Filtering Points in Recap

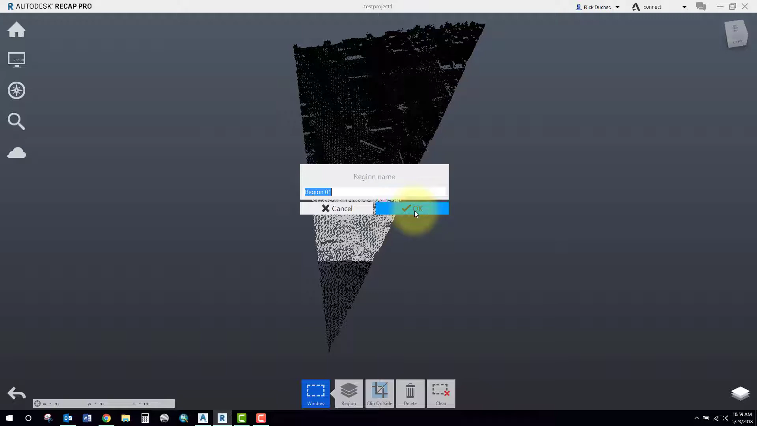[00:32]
out points based on the region as well the other thing you do is clip inside or
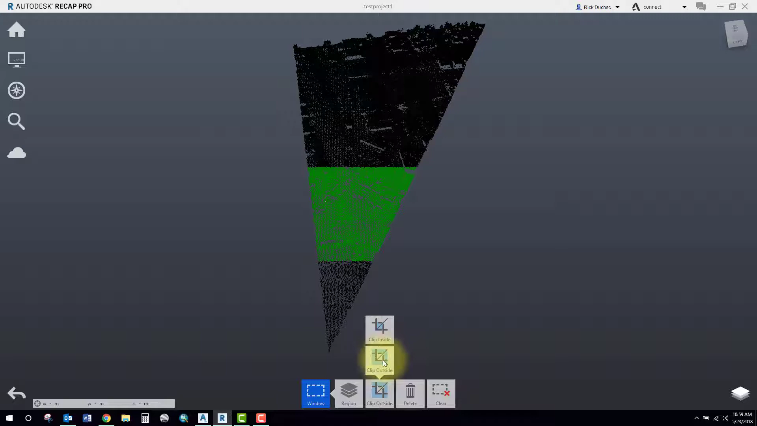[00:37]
outside so if you clip on the outside that stuff disappears so that's how you can go ahead and filter out points with that method notice if you come over to your layer section here you can go to your scan regions and your region that you saved earlier will be saved and you can turn off one region and then select on another region if you like to show you all the data available now another way to filter out points is using the limit box so you
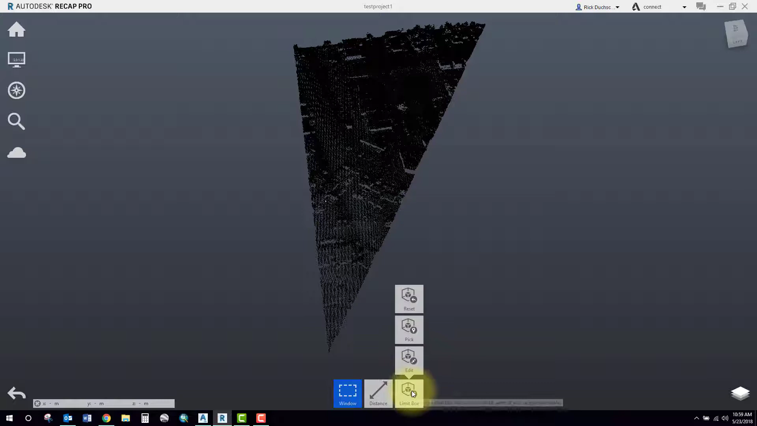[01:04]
can use a limit box and select edit and what you can do here is take a look at your box here it's this three-dimensional box in which you can change the X Y and Z widths and heights on this to filter out points
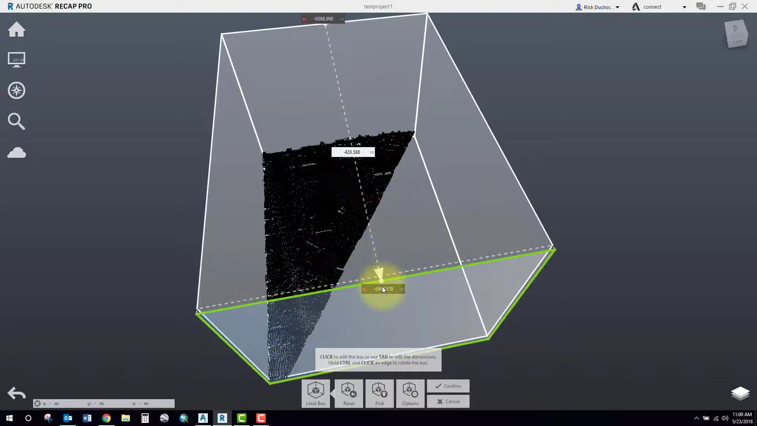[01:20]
so you can see as I've moved my box forward it's filters out points you can also change
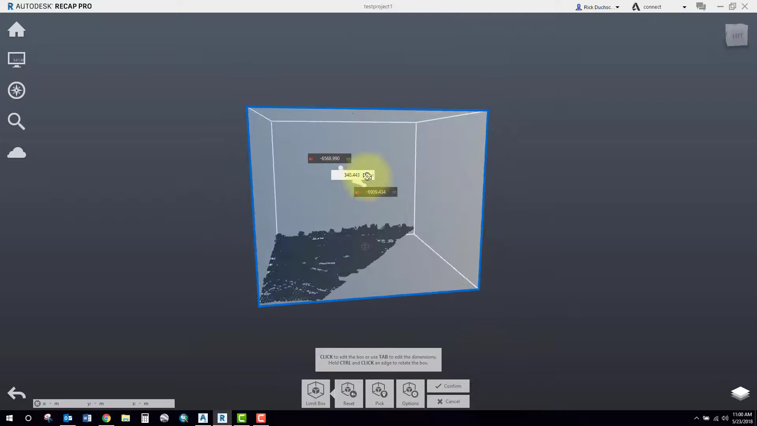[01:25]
direction spin it around rotate it and move it in all directions and remove points